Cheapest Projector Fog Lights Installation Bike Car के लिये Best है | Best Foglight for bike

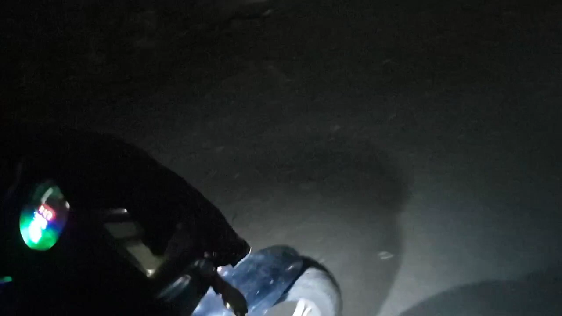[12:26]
इसलिए मैंने वहाँ पर एक कपड़ा रख दिया है, तो अभी हम head light को यह
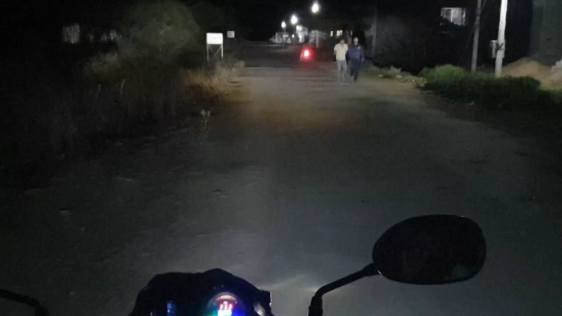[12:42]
यहाँ पर मिल रहा है, high beam, low beam, यह जो projector light है guys, इसका एक limited area में focus पड़ता है, लेकिन काफी अची तरिके से इसका focus हमें यहाँ पर output मिल जाता है, जिस price point पे यह available है,
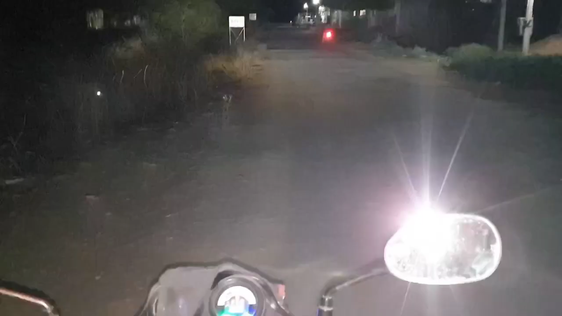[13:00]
उसी साब से इनका focus काफी अच्छा है, देखिए, अभी हम कपड़े को हटाते हैं,